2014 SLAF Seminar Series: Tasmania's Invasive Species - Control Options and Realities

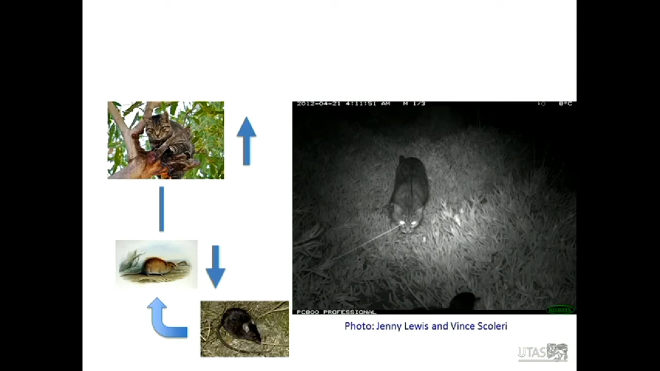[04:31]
If you can see the whole of this picture, what it shows is a cat on Mariah Island creeping up on a mutton bird, a shearwater in the front of the photo. And this is taken from the honours project that Jenny Lewis is currently doing with Vince and Eric and other people, showing the impact of cats on seabirds there. Cats also harbour disease.